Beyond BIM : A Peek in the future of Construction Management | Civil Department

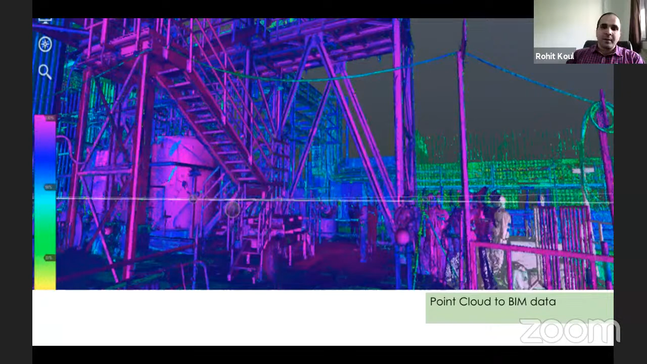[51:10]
So what we do is we do the complete scans of the building and then we produce the 3D BIM designs out of it so that the client can have the exact information in terms of geometrical designs that were built in some past era, right?
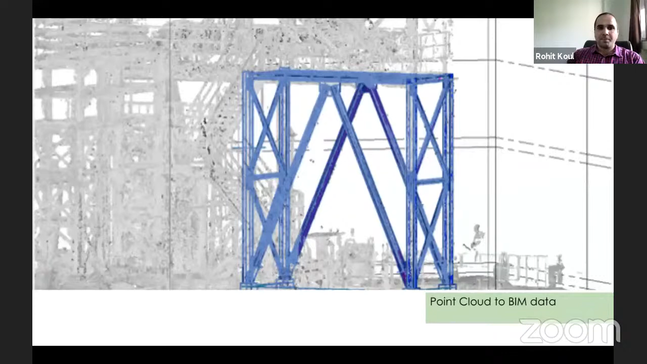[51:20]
So also this is a sample picture that we can compare different project progress.